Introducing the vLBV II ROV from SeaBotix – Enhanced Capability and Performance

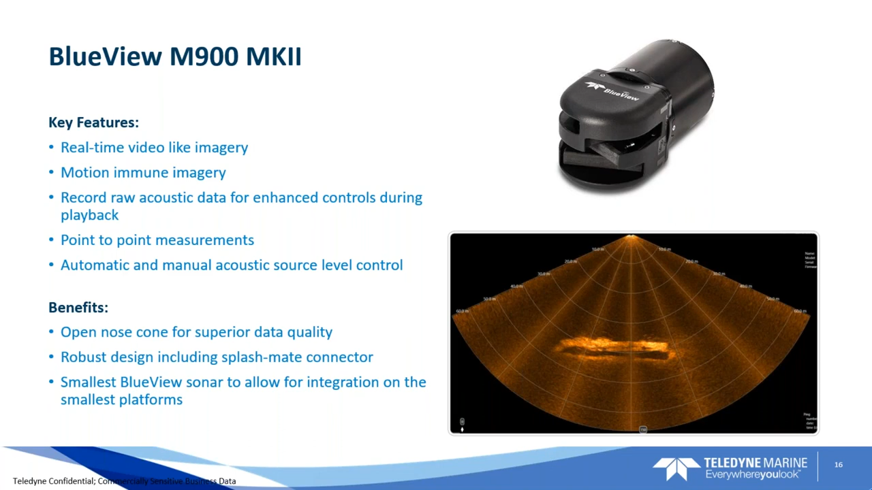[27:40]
So, this is just another great enhancement in our family of BlueView sonars, which we've hosted on these vehicles for years and years. This is the next generation. Again, we're very excited to announce and integrate onto the system. Speaking of GreenSea and autonomy, I mentioned this.
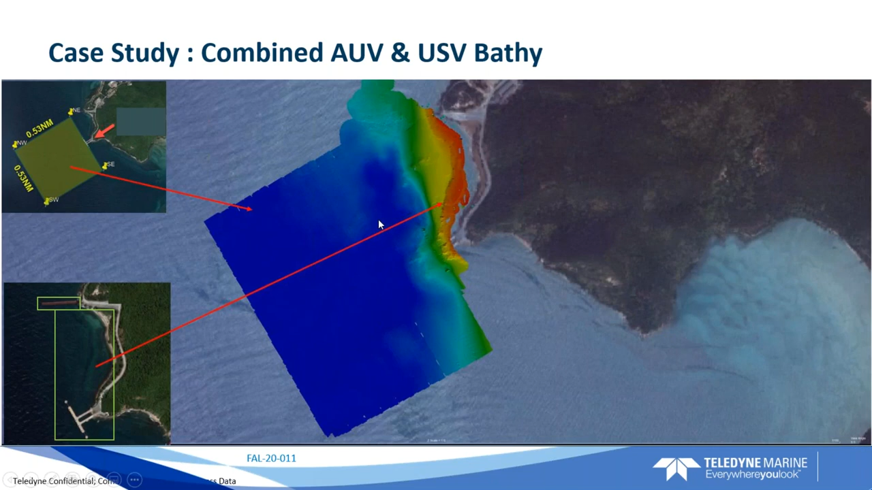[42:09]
So, it showed a couple of items of interest as well as some hazards here. A little more detail on that.
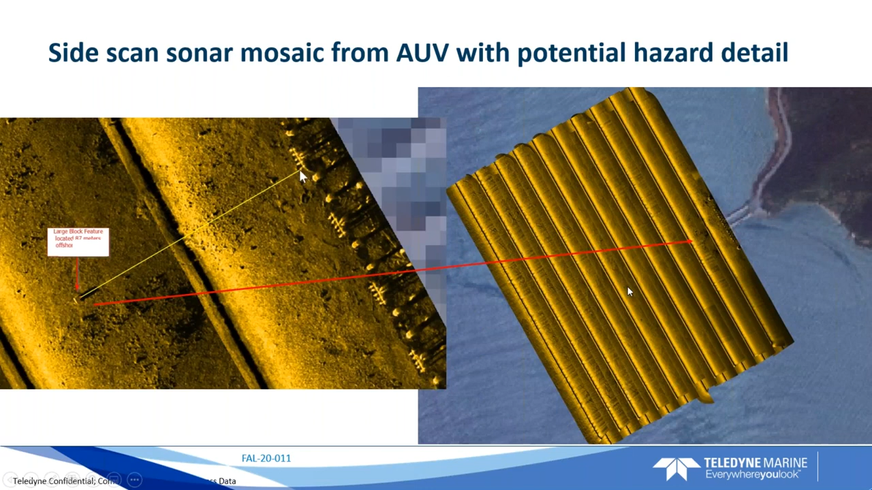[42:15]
You can actually see there's some boat-shaped object here that was discovered that we went back and looked at.
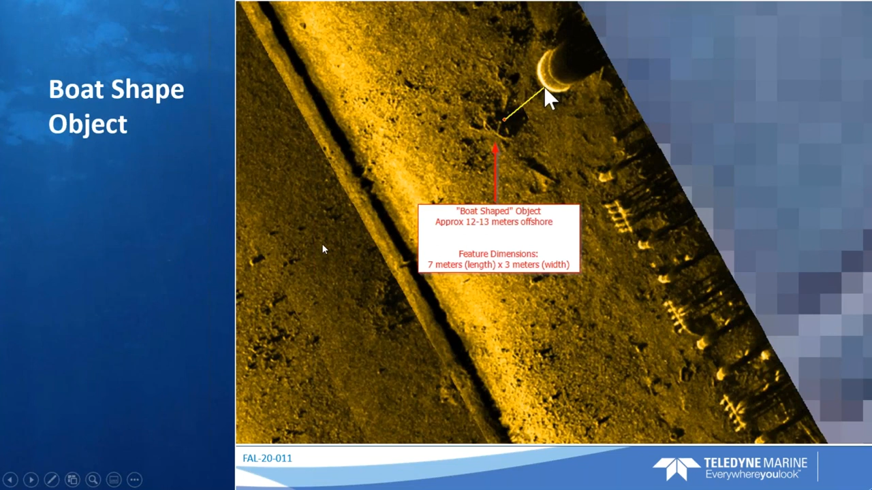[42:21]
And then, as I mentioned, we stitched all this together. So, here we're actually stitching together our LiDAR data and our BAPI data. So, this is using the multi-beam data, again,
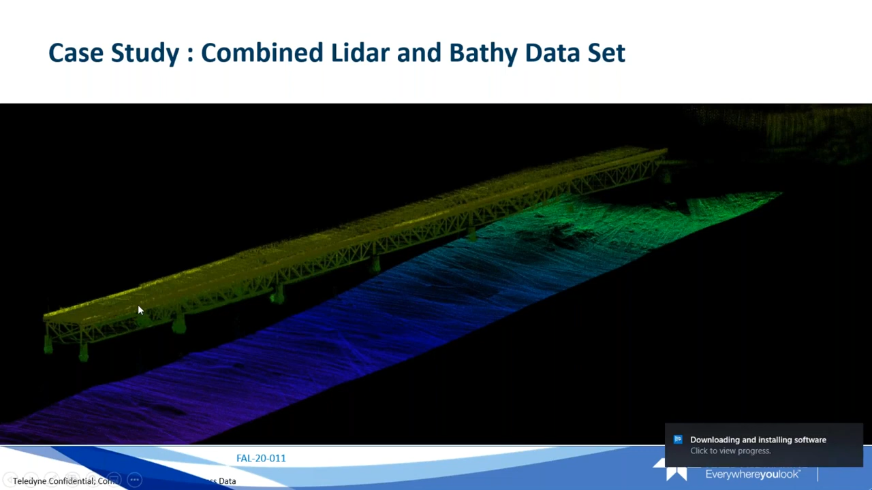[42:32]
stitched together in PDS and Keras along with the LiDAR data to show both above and below water. It gives you great awareness of both surface and seafloor. So, we have the ability with all these different sensor packages to do this and software packages to make this work. Here's a great image of the dock.
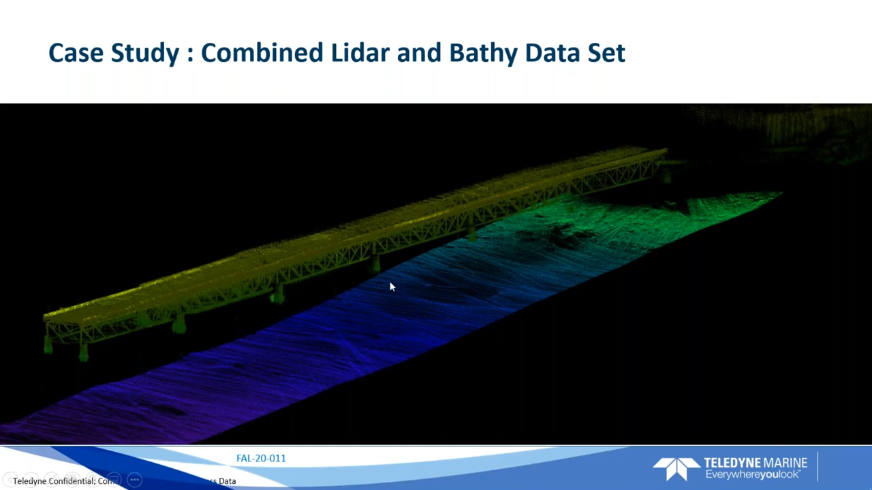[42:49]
As I mentioned, there were a couple of floating stanchions out here and then the dock itself.